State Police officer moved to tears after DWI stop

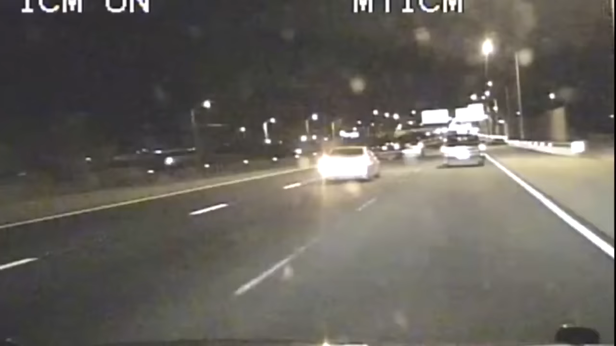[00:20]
It was a normal night for state police officer Toby LeFauve. This is a good hurry. When he spotted a driver in a gold caddy going 96 down I-40. Weaving through traffic. He pulled the driver over on the Unser off-ramp. He immediately noticed a little girl unbuckled in the front seat and asked the driver what she was thinking driving like that. I wasn't scared. You were scared? Yeah. What were you scared of? I was scared of the three-way. The officer had Yvonne Euchastein get out of the car, which she had trouble doing.